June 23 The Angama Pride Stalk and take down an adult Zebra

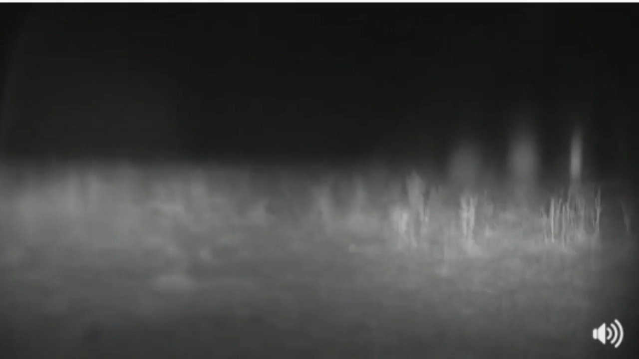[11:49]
unbelievable advantage out here with us because of the fact that they can see so much better than what we can in the dark. Hold on, that was a big rock.
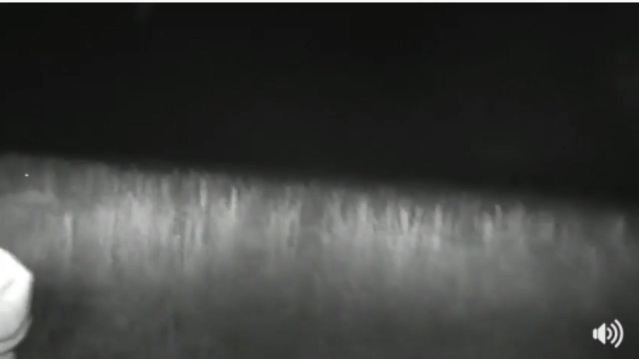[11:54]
Okay, we're coming up to some thick grass now.
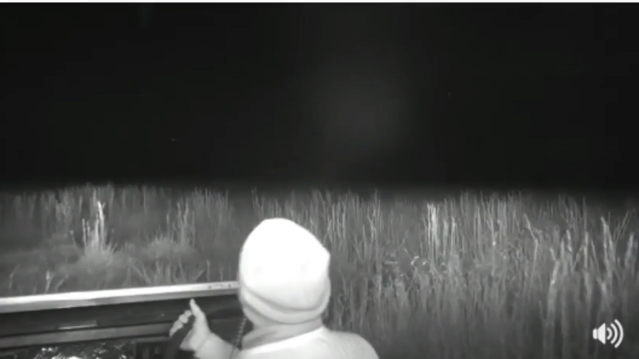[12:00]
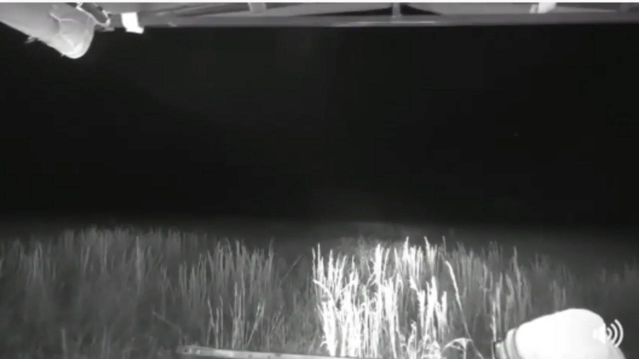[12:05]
All right, let's hold on here.
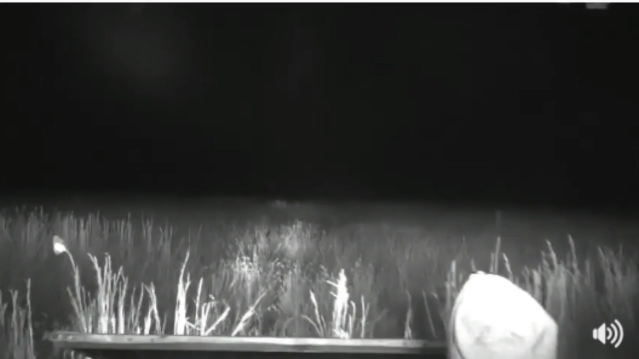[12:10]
Okay, I'm just using my headlights to scan around a little bit here.
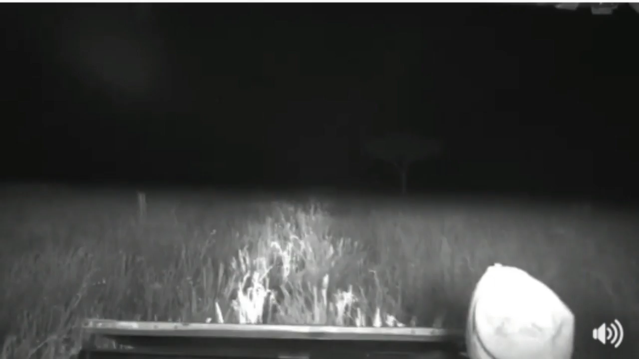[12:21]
Last time that we had there, I can hear a zebra alarm calling. I've just switched off because I'm listening. Okay, we've got a kill, we've got a kill.
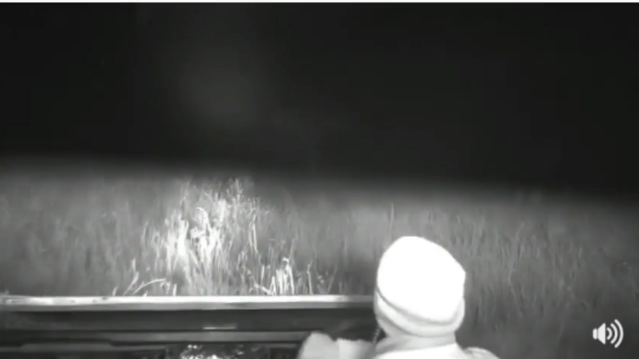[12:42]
Okay, we've got a zebra in the grass in front of me over here. I can hear its alarm calling. Okay, here we go through the grass over here. I had to switch off my car to listen a little bit. It sounds like we've got a zebra that's been caught in front of us here by a lion. We just need to try and get there. Okay, it's gonna take a little bit. Oh, hold tight. Big bump over there. I'm now heading straight towards where I had the sound.
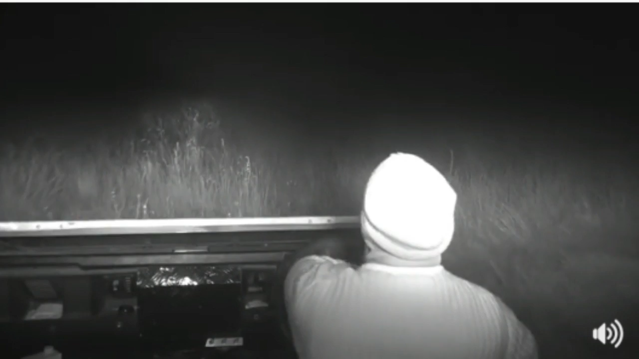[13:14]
Okay, we're gonna have to switch off and listen.
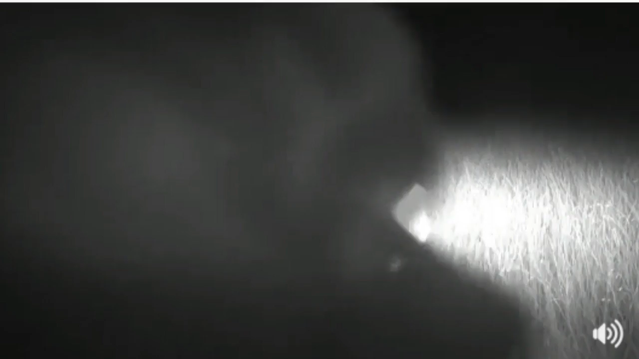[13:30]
I've got one zebra alarm calling in front of me here.
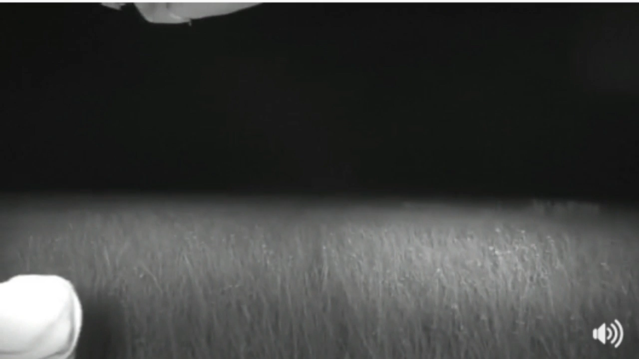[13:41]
Now the lion will very quickly go for the throat. What's that walking there? What is that Senzo? Right, we've got some eye shine in our infrared in front of us. I'm just trying to see. It's obviously pitch black here where I am. I just got my headlights on. So I'm busy looking at my monitor to see what it is that Senzo can see here.
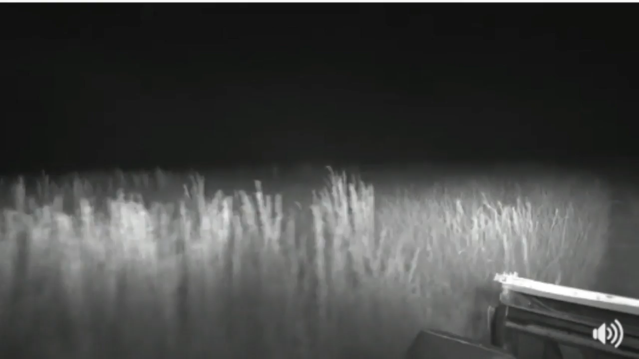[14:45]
Okay, we're on a two-track again. This is the direction that those zebra walked off in or running off in. Okay, I've got a lion in front of me. Let's just see what's going on. Doesn't look like they caught anything, although this was... She must have been incredibly close to this... to this zebra. Okay, here we've just got the tawny shoulders of a lion in front of us over there.
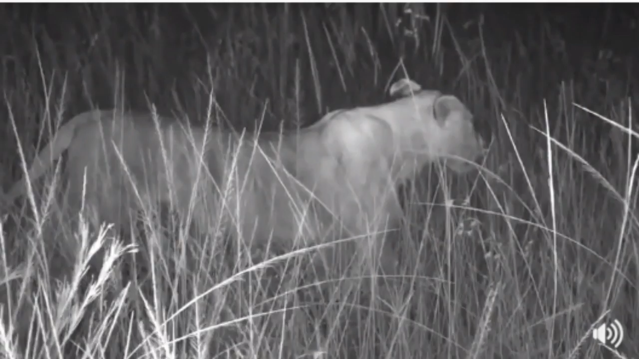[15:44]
You can see that she's breathing incredibly hard. That must have been quite a big... a big run for her. They tie her out quite quick because they're such big animals. I'm just going to let Jamie know that I found her. Jamie, Steph, I've got this lioness. She looks like she's killed something. The grass is a bit big here, but it looks like she's got something. We're on the two-track that I accessed this place with.
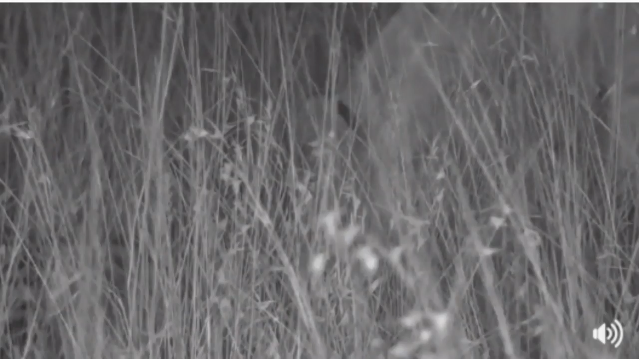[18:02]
Look at the one lion that's just come up there, licking, licking the carcass, licking fresh blood that would be leaking out of the nose or out of the throats and the puncture wounds. Now, Christine, you want to know if she's going to drag this by herself? Christine, I don't think they're going to drag this much further than what it is. She would have dragged the carcass away from the killing zone in this particular area because of the threat of the kill being stolen. Now, it's a very real thing for for kills to be stolen. Look how alert this lioness is.
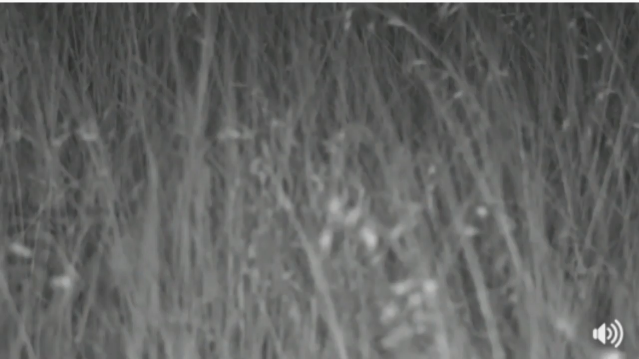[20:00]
not gorge themselves immediately because they've actually got enough to eat and then to go and fetch the cubs. And I've got no doubt that we're going to see the reunion of mother and cubs in a bit.
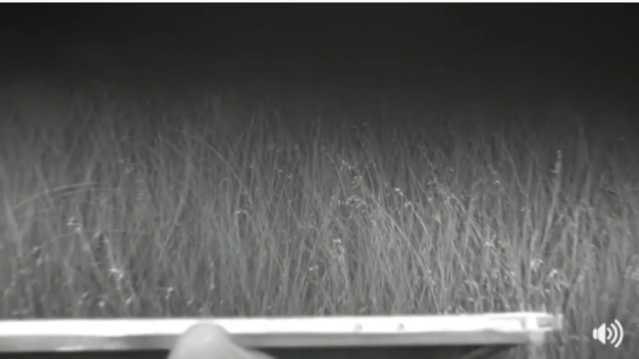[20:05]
I am going to reposition my car a bit just to give you some different view here. Excuse me. As you can see from the grass, look in front of us all over here. That is chest high grass. Very, very lucky that we ended up seeing these cats the way we did. And of course it's pitch black for us. I can't see anything. I'm having to look at my monitor here just to see where we are.
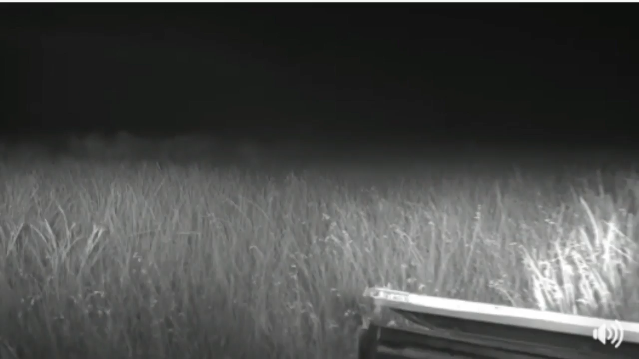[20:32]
Right. You're going to have to swing your camera sensor so that I can see where I'm going. Asenzo, swing your camera, please. I need to see where they are. Lions, yes. We have... there we go.
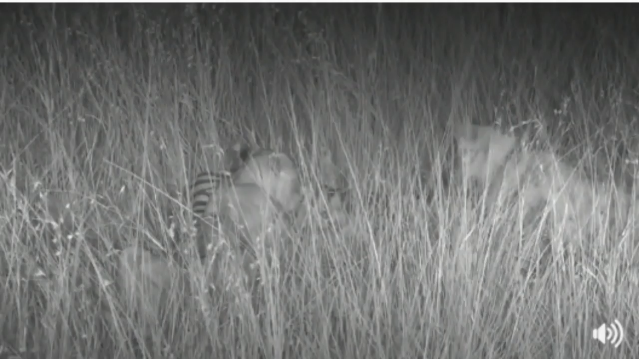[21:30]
What an action-packed 10 or 20 minutes. I don't even know how much time has elapsed since I saw that lioness cross the drainage line in front of us. That is incredible. So now opening up the carcass, one lioness would be busy with the head and obviously it looks like the ear there. That would be where some blood has been leaking out and they really just have no preference. The other one would be going for the soft underbelly.